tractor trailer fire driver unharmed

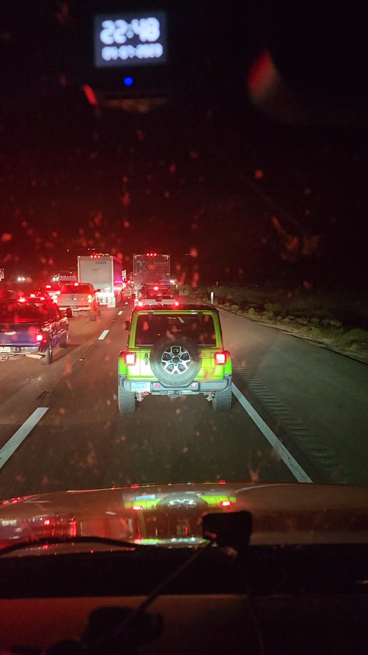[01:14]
asked me earlier, but they didn't have the lights on. They were not in a rush. So I don't know. That's a big reward. What is this guy doing in front of me? Driving with his door open. Okay. Come on. Let's go, people. I got a dirty window,